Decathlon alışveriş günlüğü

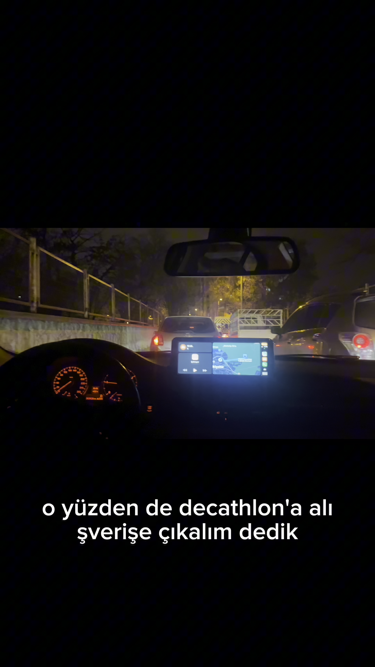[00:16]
O yüzden de Decathlon'a alışverişe çıkalım dedik. Fakat inanılmaz bir trafik vardı yani Eskişehir'de bugün.
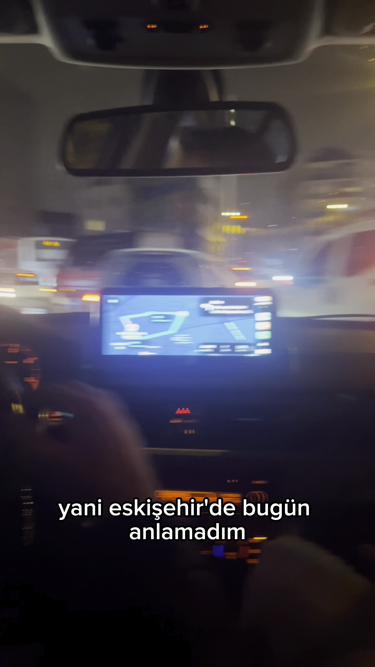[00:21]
Anlamadım. Gördüğünüz gibi kilit her yer.